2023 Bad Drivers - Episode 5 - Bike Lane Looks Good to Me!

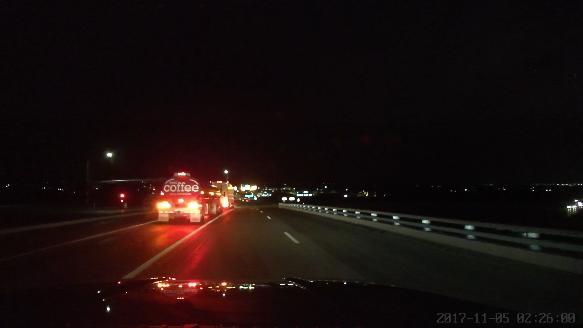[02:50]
Who knows? Probably a boring ass job. And here we are. I'm coming up to the light. See the line on the road? Supposed to stop here. I stop. This white car comes up. I actually lay on the horn. They stopped way up there. I don't know. I guess they thought they needed to be perfectly level with the truck there. You know? Supposed to be even with the truck. Nope. The line's back here. I don't even know why the truck's way up there to be honest. But they are.